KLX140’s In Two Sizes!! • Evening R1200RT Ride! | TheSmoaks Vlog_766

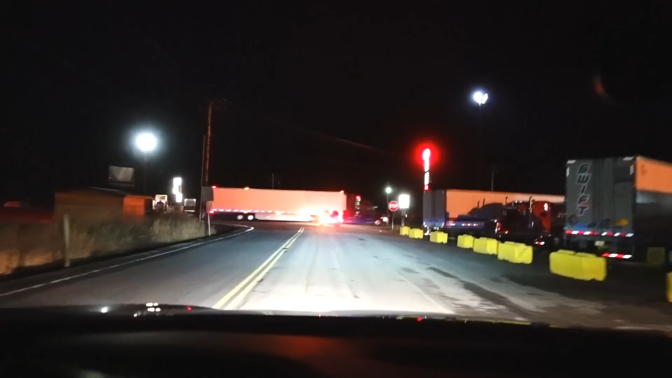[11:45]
right let's head on up the hill
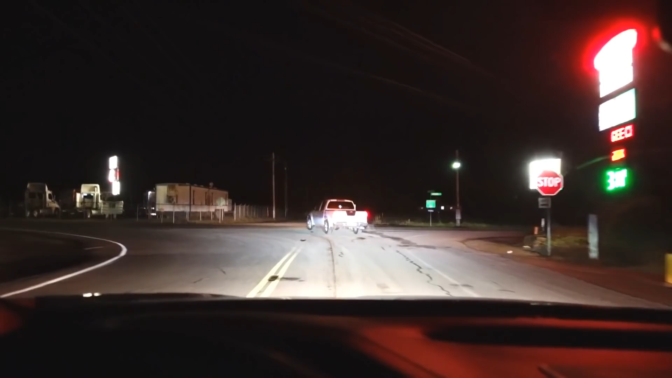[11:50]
whoa there youtube oh it was rainy and nasty and stuff from the gas station i finally made it